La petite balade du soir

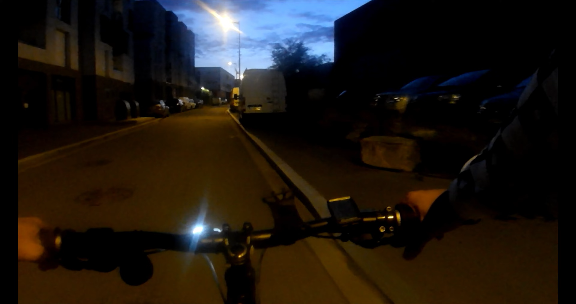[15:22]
On voit l'utilité du trottoir ici.
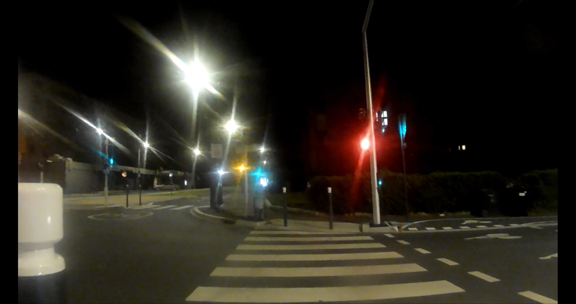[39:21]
Qu'est-ce que c'est pas bien, mais il n'y a pas de voiture, c'est en fait le plus mal que ça. Donc finalement, c'est pas si mal que ça, c'est bien.